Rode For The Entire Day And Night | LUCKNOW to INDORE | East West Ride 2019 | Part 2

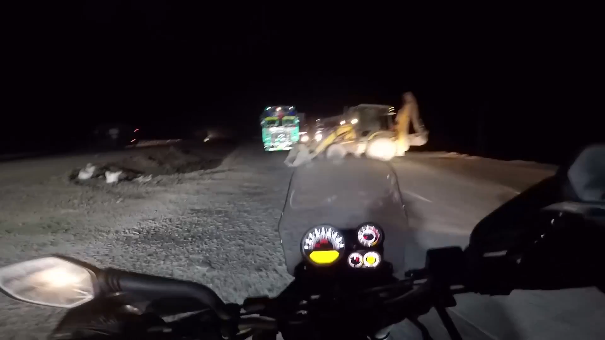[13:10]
kilometer ہے چار گھنٹے میں آرام سے پہچ جائیں گے لیکن تبھی road کا condition اتنا کھڑاب ہوا کہ کیا بولے اور ہم لوگ کا speed 30 اور 40 کلو میڈے سن آج سے